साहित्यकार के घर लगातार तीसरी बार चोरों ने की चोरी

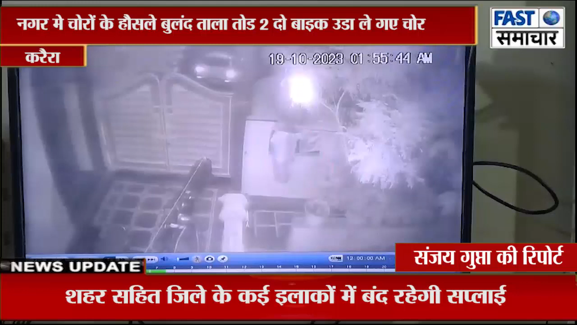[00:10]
سے چوروں نے بکان کا تالہ توڑ کر بے خوف ہو کر دو بائیک اڑا کر لے گئے چور جانکاری کے انصار کریرہ نگر کے ساہت تکار سماسیوی پرموت بھارتی کا مکان سٹی سینٹر میں